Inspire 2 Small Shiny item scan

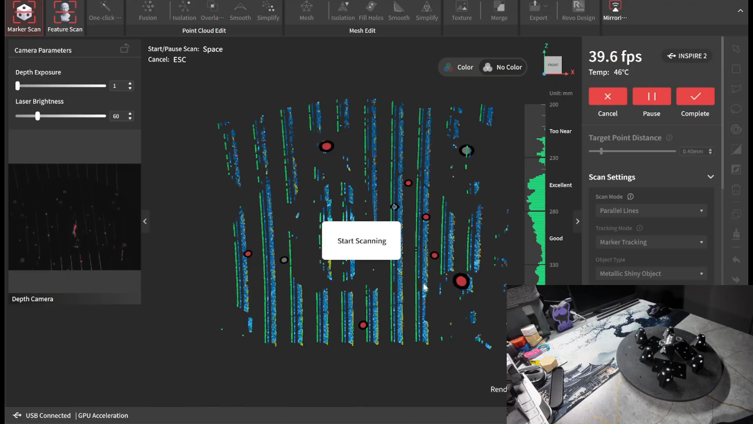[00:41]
And for this video, I'll just keep everything real time so you can get a feel of how things work.
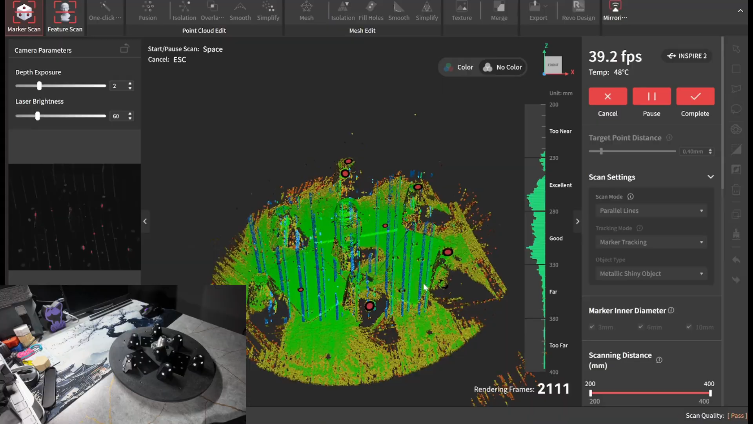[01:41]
And as you can see, I picked it up just fine. There's no spray or anything on this. And this is pure aluminum.
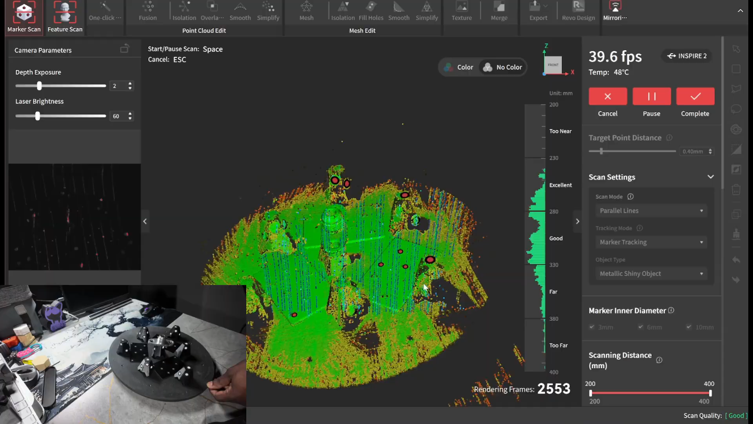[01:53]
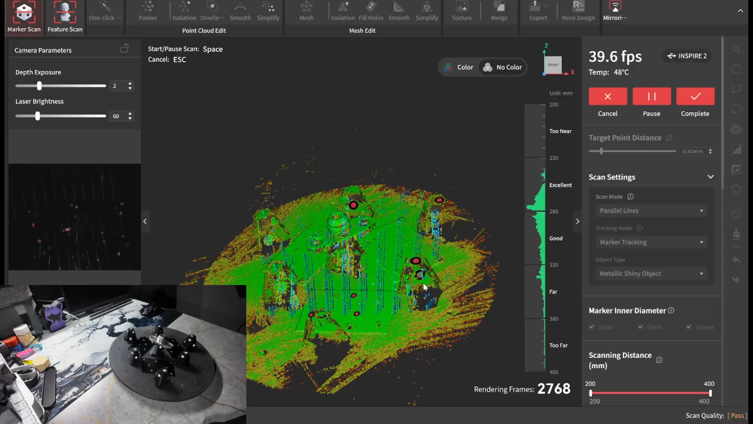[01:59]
And while scanning, you want to simply make sure that there's at least six markers in view at a time. Right now I'm trying to get some of the sides. There might not quite be six of them that it can see.
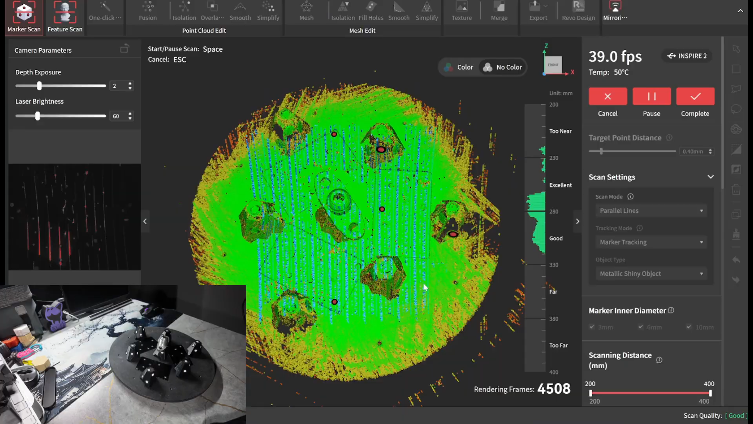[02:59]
Here will do it for this scan. This is enough data that I need. Let's go ahead and pause it, then complete the scan.
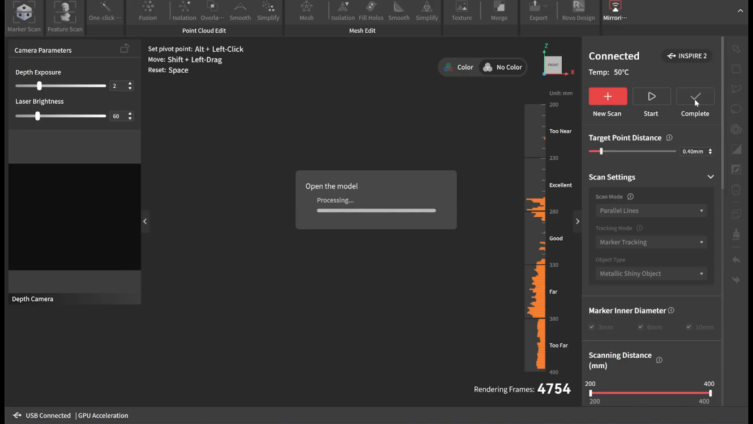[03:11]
Go ahead to the fuse. I generally do most of my items around two. You can do what's recommended, just depending on how much you scan the item. The number will drop.
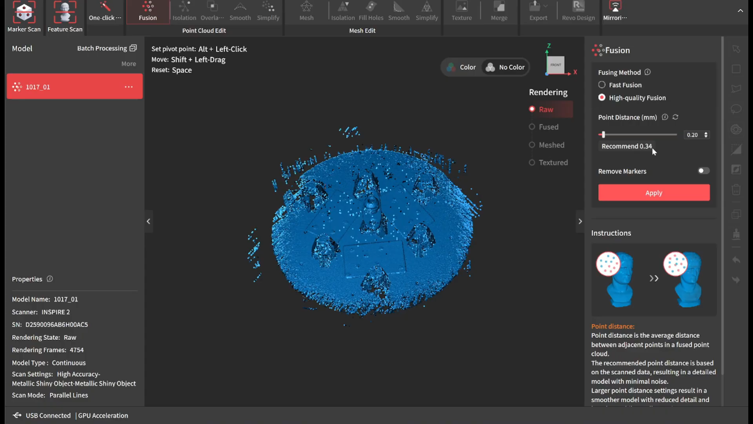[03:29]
If you just got a couple of frames, it'll probably be something like a 0.6. If you get more frames, it'll go down. But 0.2 is fine. Again, this is all real time processing. I'll list my laptop specs somewhere in the corner.
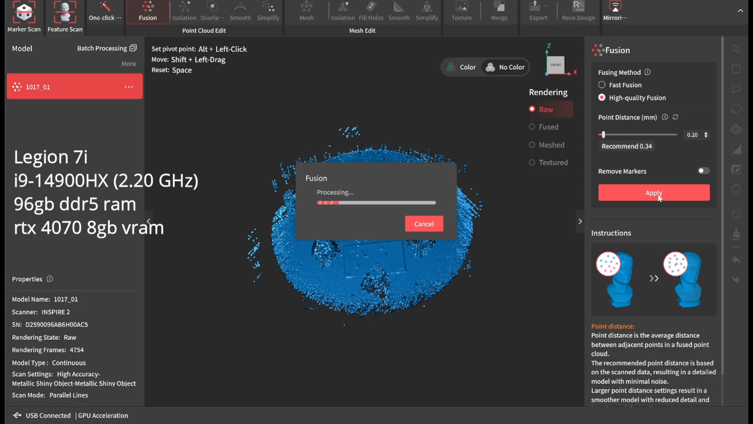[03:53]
But the Inspire 2 has been a pretty great scanner. The price of it is very good for what it's capable of doing. It's a nice starter scanner. So if you're looking into getting into 3D scanning, it's something that's worth looking into.
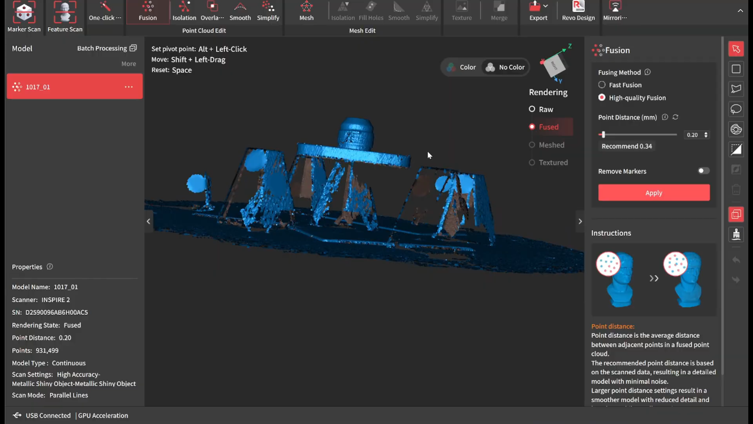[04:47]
And it picked up everything that I needed it to pick up. This is more than enough to reverse engineer. Just go ahead and trim it up. We'll use the lasso tool.
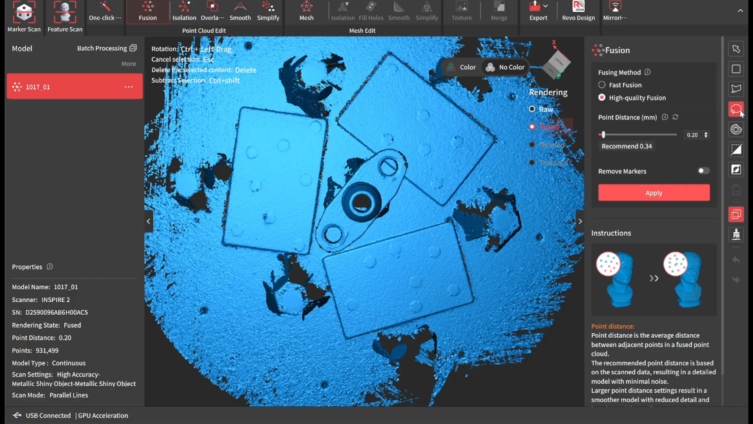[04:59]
I normally highlight the item and then do an invert.
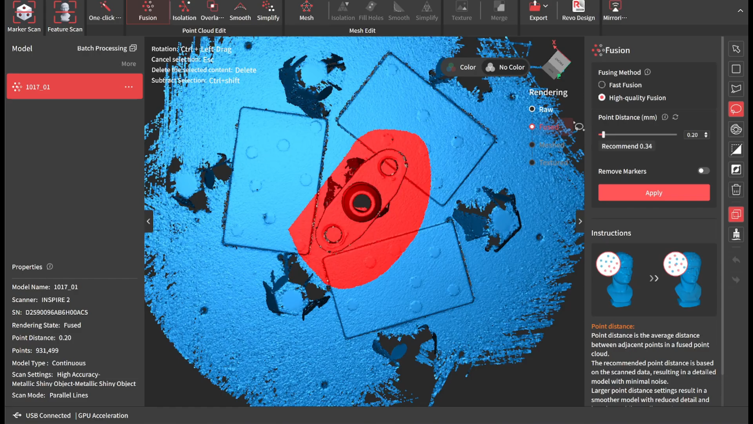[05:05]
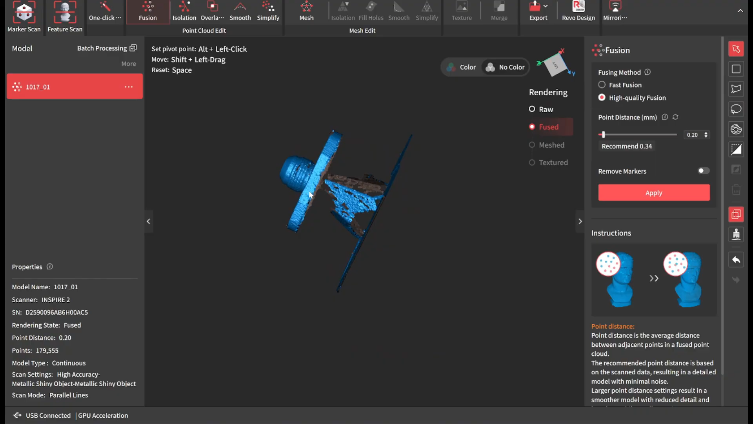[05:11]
Same thing, lasso tool. Then we do an isolation just to get rid of any floaty points. Overlap.
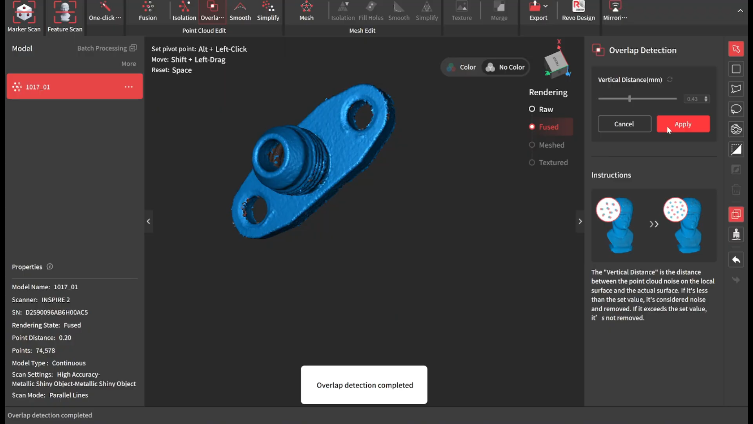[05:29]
This just gets rid of any points that are stacked on top of each other. Then we'll get into the meshing.
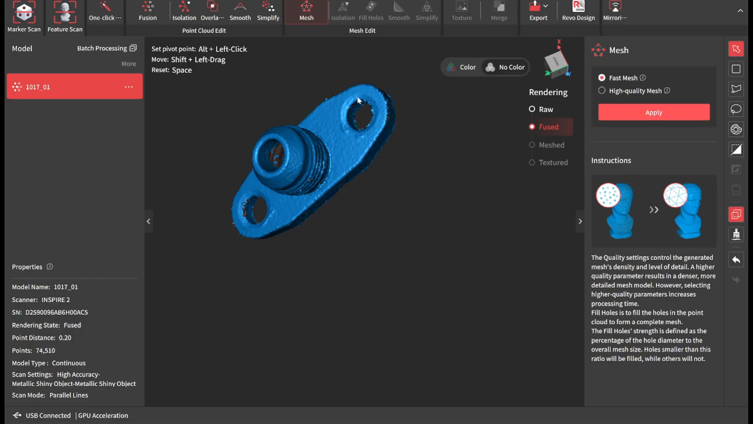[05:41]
Generally, I run it at about 6. But sometimes I'll go a little bit lower, maybe 5 or so.
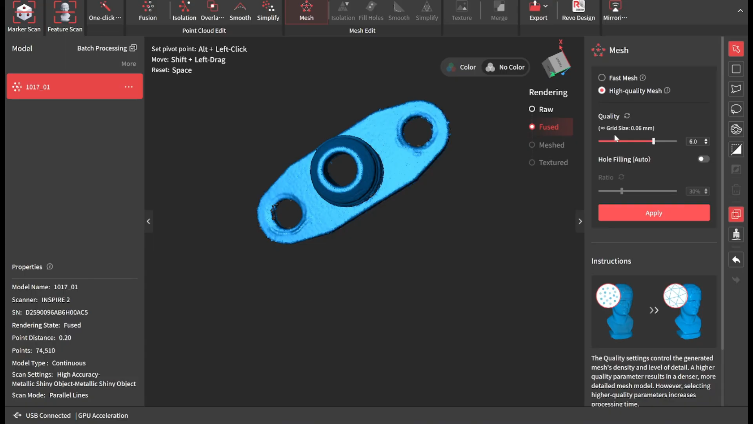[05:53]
You're looking for the grid size to kind of match what you fused it at. But for this model here, I'll just take it down to a 5.8.
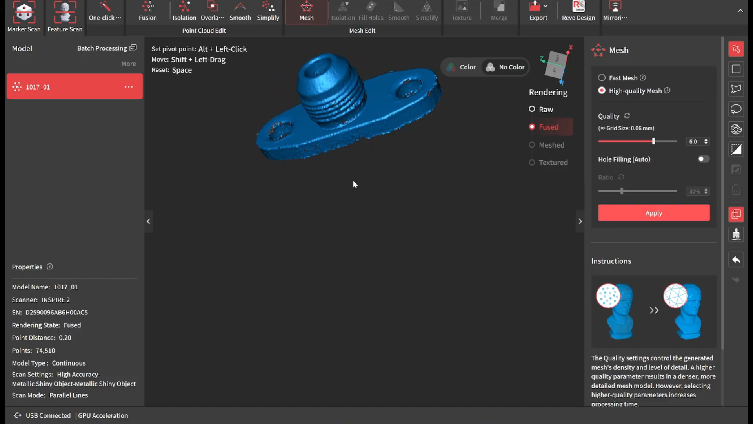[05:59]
And hole fills, I'll leave that off because I don't want any of the holes on the bottom or anything to be filled. I'm going to bring this into CAD.
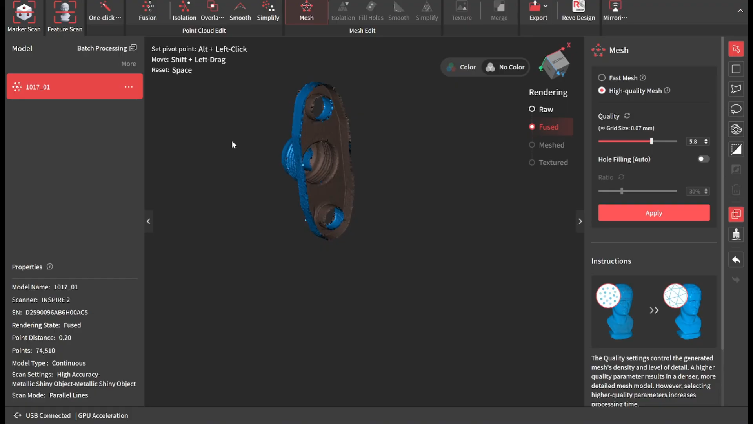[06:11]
And I'll show you the specs there. Again, this is real-time processing.
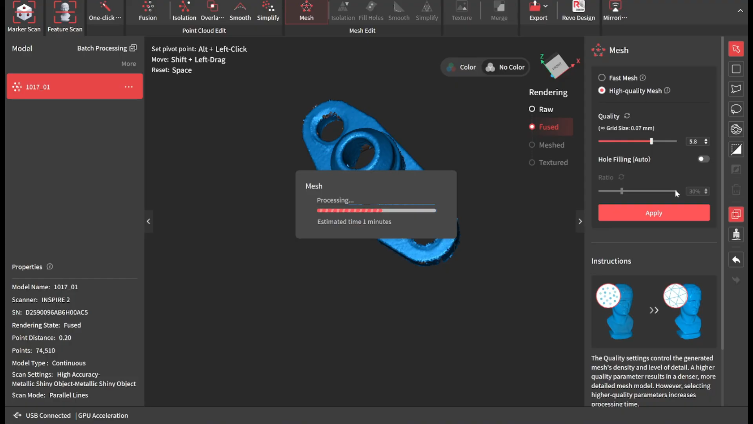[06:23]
And this is how it came out.
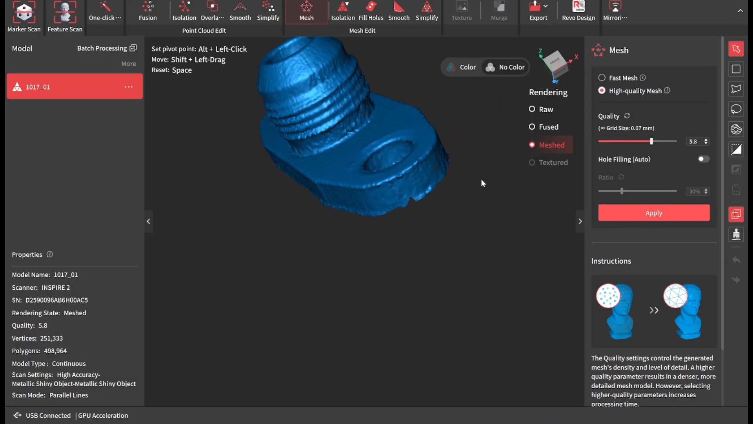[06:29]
This is really not bad at all. You can make out the threads.
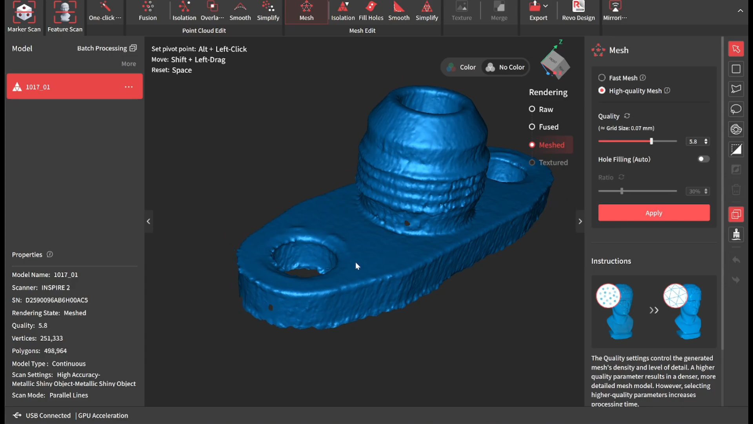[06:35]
And you got to remember this is a sub $500 scanner. And this is the item that's shiny with no spray.
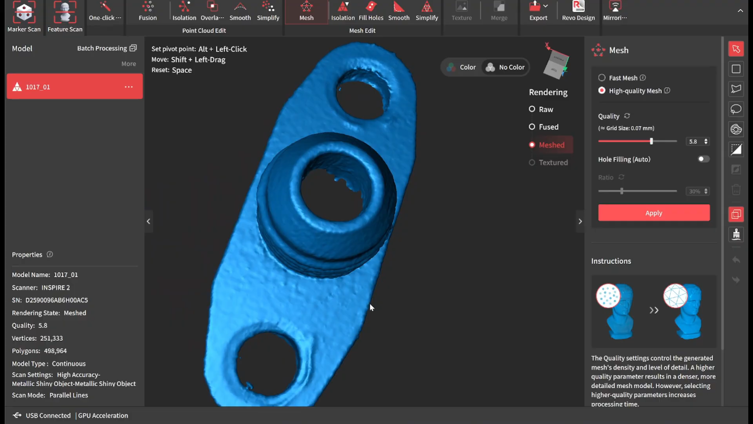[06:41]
I'll just go ahead and export this. And then I'll bring this into my CAD software.